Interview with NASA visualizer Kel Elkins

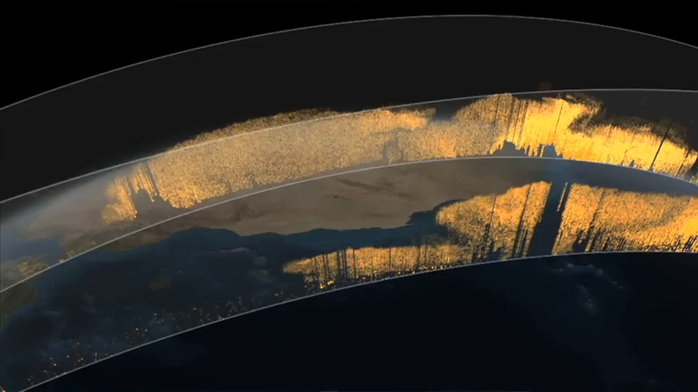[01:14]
This was something that was relatively new, where we could actually see the distribution of the dust through the entire air column.